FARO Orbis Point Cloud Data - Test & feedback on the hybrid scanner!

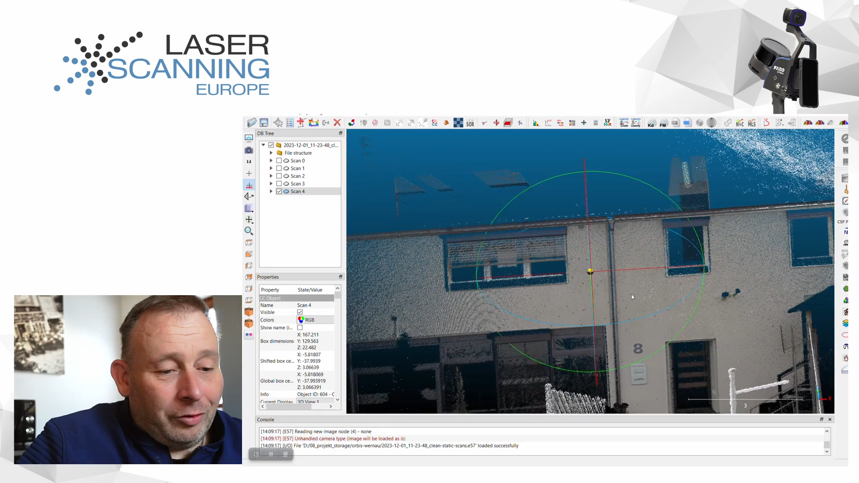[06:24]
Like also here these water pipe and all these small stuff. I see the color overlay looks pretty good to me. And also the noise of the data is pretty clean. Yeah it's definitely completely complete another data set as from Horizon. And you know I do it a while. I would say the first drastic laser scanner don't have the better results at what we see here.